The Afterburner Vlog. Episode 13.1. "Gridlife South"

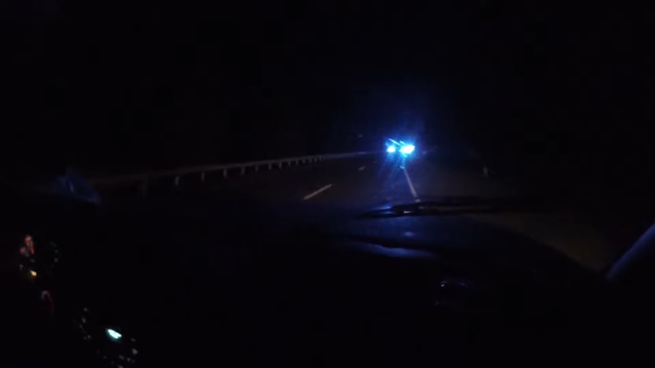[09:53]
Well, like 40 miles outside of Knoxville. Yeah, Oh shit. Look at the guardrail.
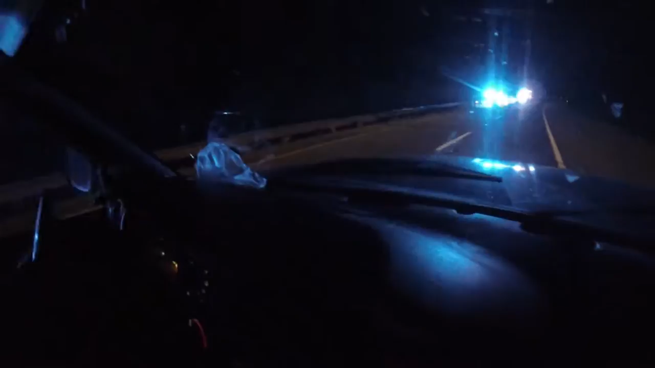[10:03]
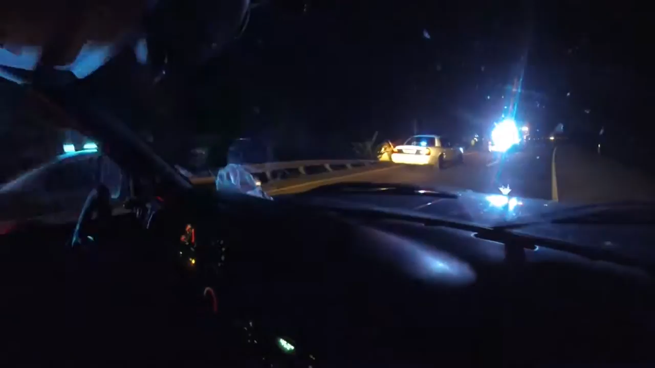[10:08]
Yeah. Oh damn. That's a bad day.